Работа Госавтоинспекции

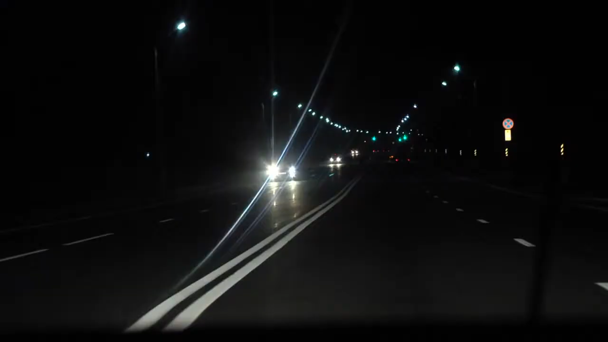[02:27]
Сотрудники ГАИ выявляют нарушителей с помощью специального прибора «Визир».
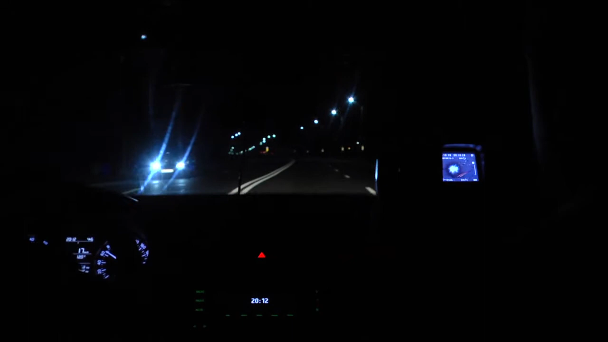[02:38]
Как только включают прибор, он фиксирует нарушение 77 км в час. Водитель Рено – молодая девушка, стаж вождения менее двух лет.